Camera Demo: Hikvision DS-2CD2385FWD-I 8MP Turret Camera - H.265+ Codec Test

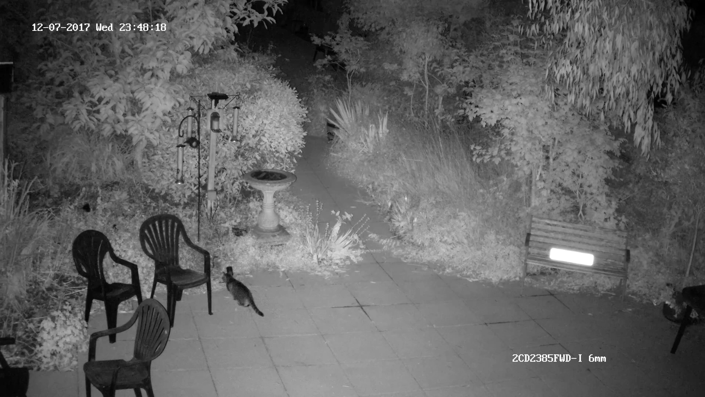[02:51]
But this is a hard thing to avoid as it's to do with the delay between the camera processing the IR information and creating the final image. Also while recording this test footage we had quite a heavy shower overnight and we were pleasantly surprised by how clear the image was through the rain with very minimal resolution loss. In the end it's clear from the footage shown here that there is no real reason to avoid using the new H.265 Plus codec.